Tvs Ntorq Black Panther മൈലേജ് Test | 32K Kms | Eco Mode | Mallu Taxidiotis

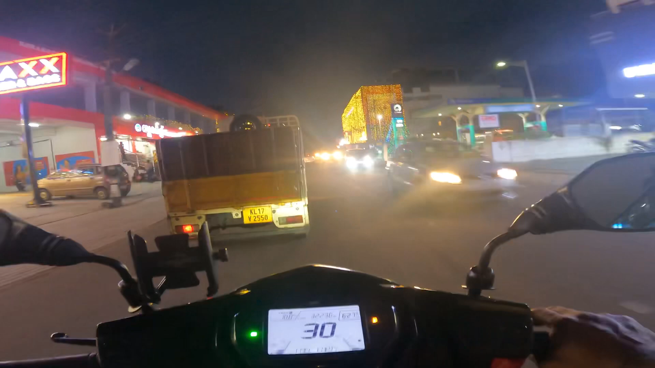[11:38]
സോ ഇന്ന് ഞാൻ വൈകുന്നേരം ഇറങ്ങാനുള്ള മെയിൻ ഉദ്ദേശം എന്ന് പറഞ്ഞാൽ ട്രാഫിക് കുറയും എന്ന് പറഞ്ഞാണ്, പക്ഷെ നല്ല രീതിയിൽ ഹെവി ട്രാഫിക്കാണ്.
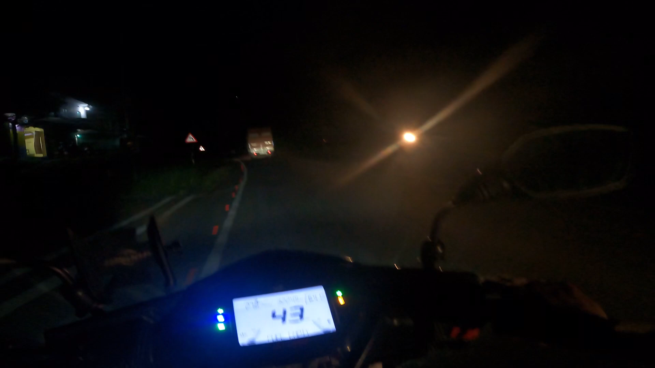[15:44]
സോ ഇങ്ങനെയൊക്കെ നമുക്ക് ഏകദേശം മനസ്സിലാക്കാൻ പറ്റും വണ്ടിയുടെ എന്തെങ്കിലും സംഭവങ്ങൾ പോയിട്ടുണ്ടോ എടുത്തിട്ടുണ്ടോ അതെ. സോ ഗായ്സ്, ദ 20 കിലോമീറ്റർ ഓടി, 20.2. സോ ജെർക്കിങ് കാര്യങ്ങളൊന്നുമില്ല.